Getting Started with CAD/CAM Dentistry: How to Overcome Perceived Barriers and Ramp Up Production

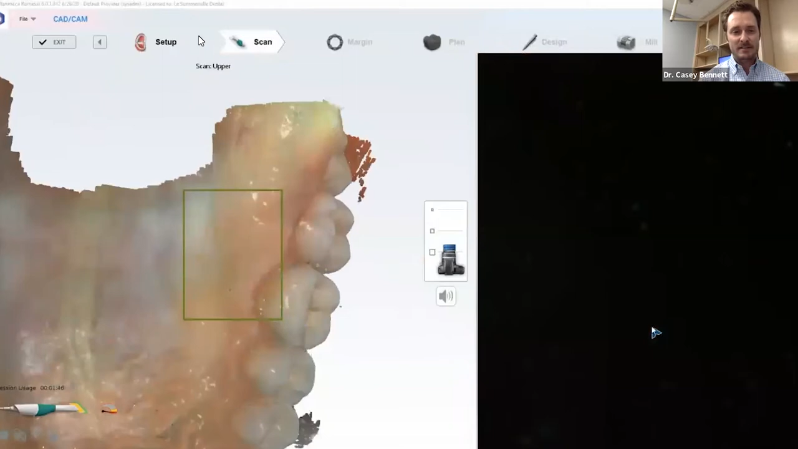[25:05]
And so now I, you know, I'm stopped and it's going to process and use different algorithms to take all that data you just acquired and come up with a really accurate 3d model.